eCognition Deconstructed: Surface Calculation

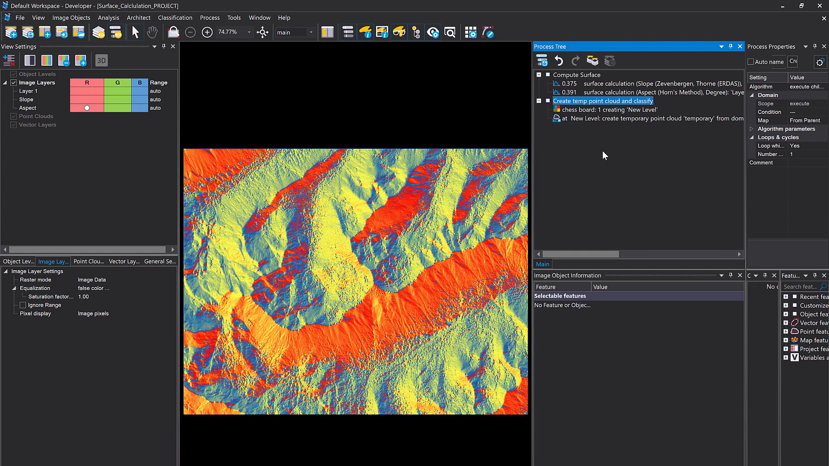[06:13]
real quick mainly I did it to create a nice thumbnail for this video but yeah I'm creating a point cloud with certain information so what I'm doing here is first a chessboard of one and then for each object I'm going to create a point with X coordinate with representing the center of the object Y coordinate the Y center C is the mean layer one value
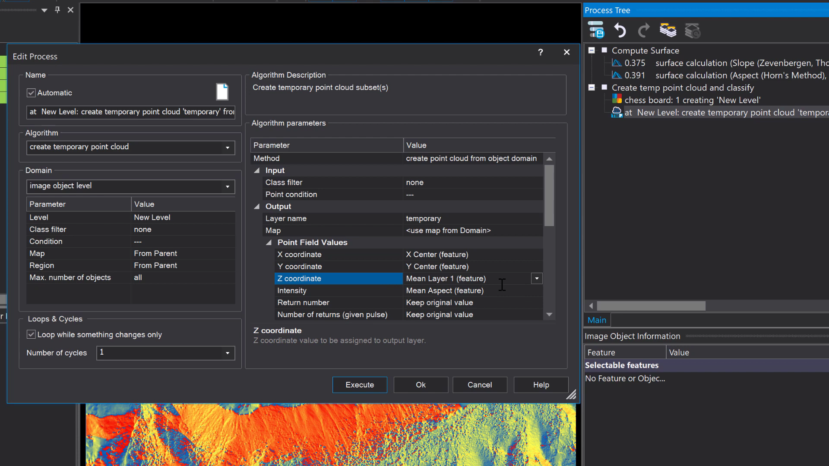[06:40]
so the elevation and then intensity we can change here from aspect maybe to slope
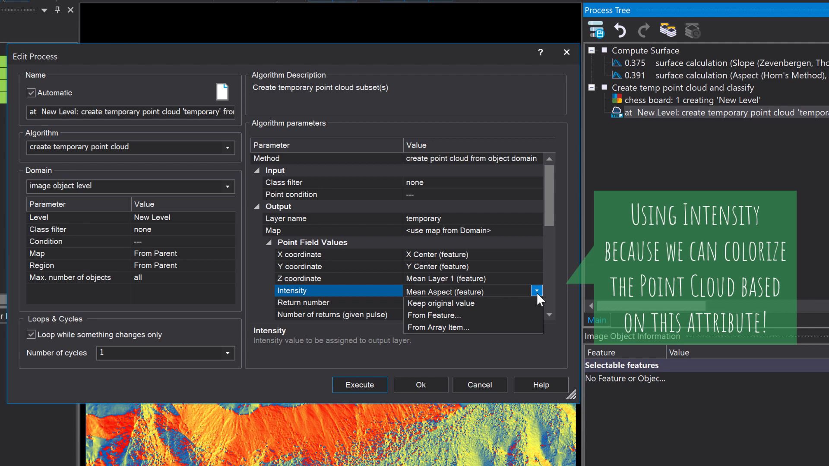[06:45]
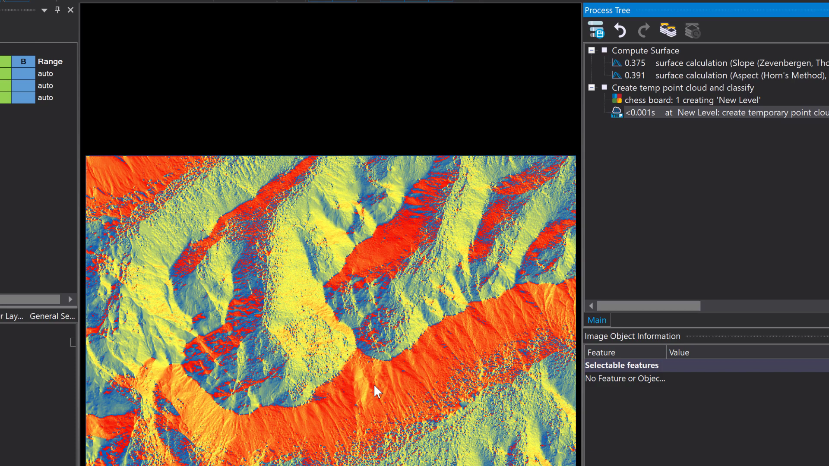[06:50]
and hit execute not this one the whole thing so we first do a chessboard segmentation and then create a point cloud and that's just nice to have a 3d view of your findings right
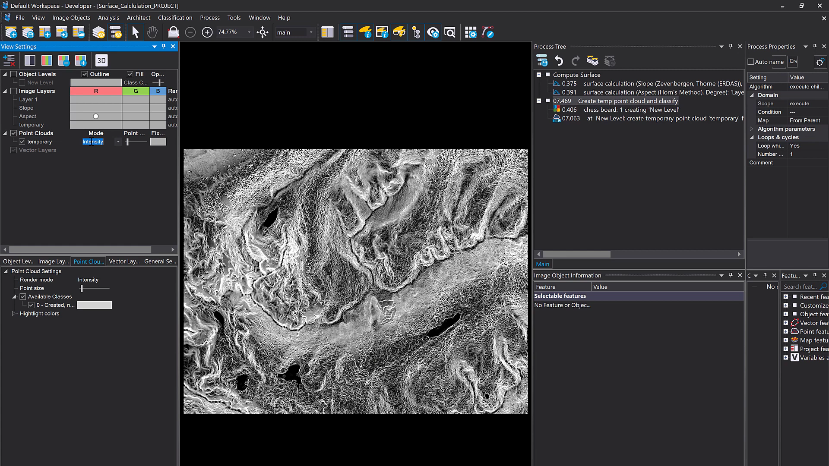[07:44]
into the intensity and you can display the intensity here or and also display the color coded intensity right that's simply what I'm doing here and now you can click the 3d button and have a look at this in 3d
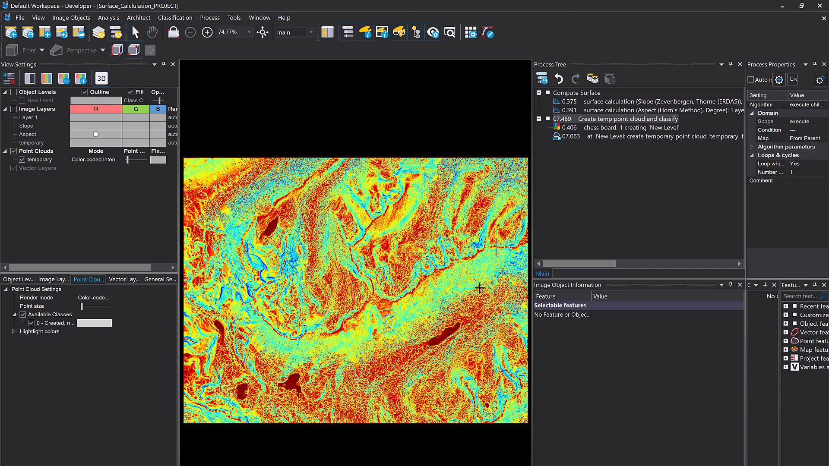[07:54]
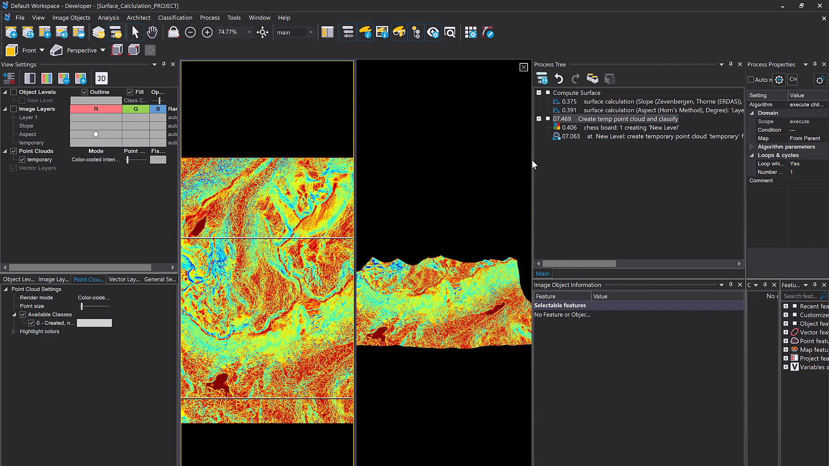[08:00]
and that's always pretty cool and you can do the same for instead of the slope
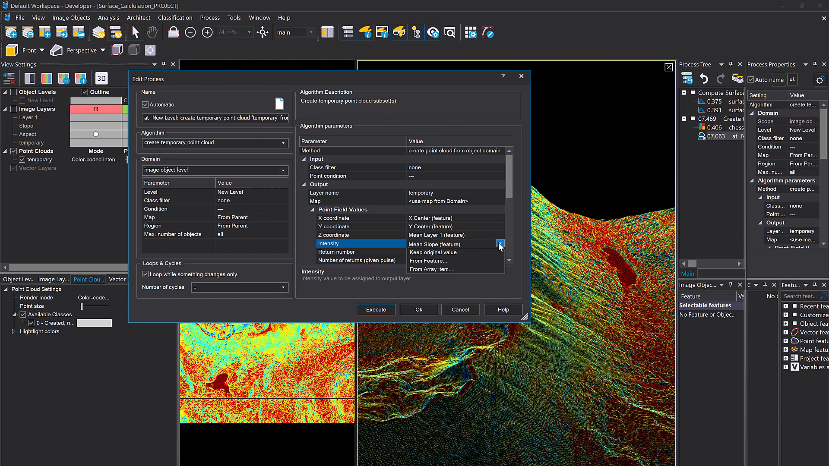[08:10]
let's use the aspect okay execute and then you're gonna have the aspect here as intensity so to say and you can display it here as well
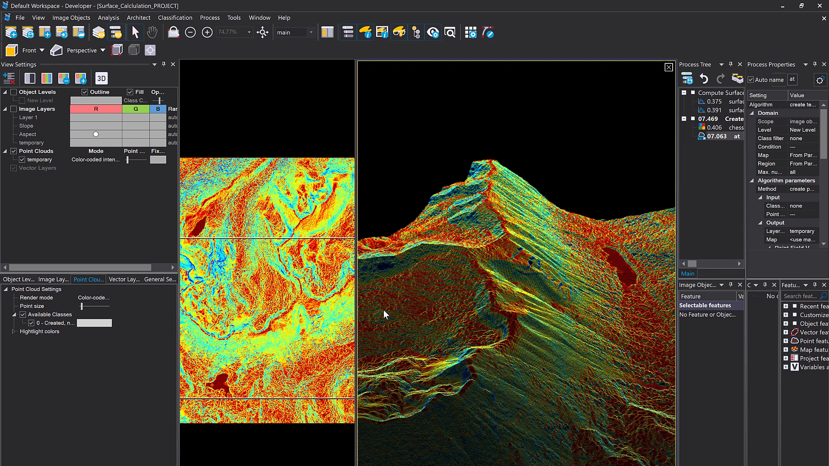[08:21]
here we go so that's very nice and yeah actually that was just necessary to create a nice thumbnail okay and you might have noticed
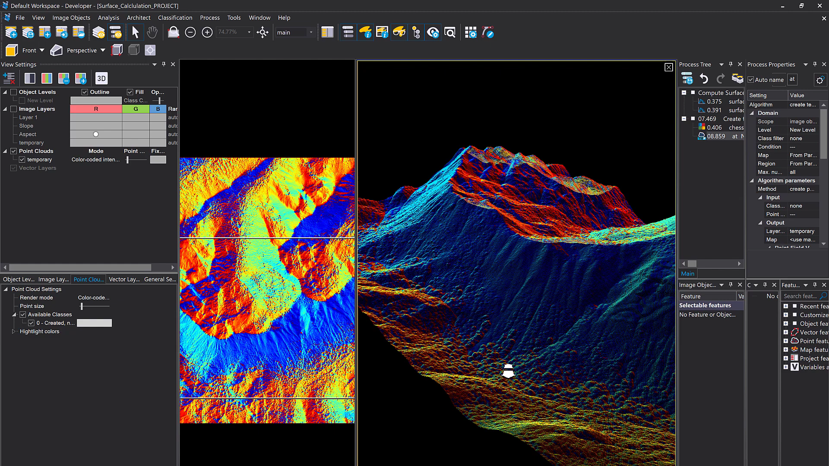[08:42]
that we have these blobs here I don't know if you can see it let's create a smaller subset and increase the point size and these blobs are actually trees I guess so it's not a terrain
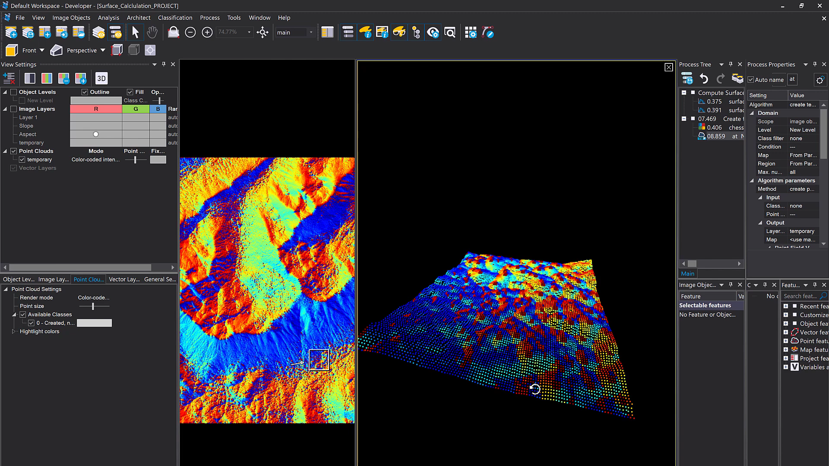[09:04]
model a surface model so you also have the trees in there yeah that explains why we do have those those effects here okay so that was it surface calculation compute slope or aspect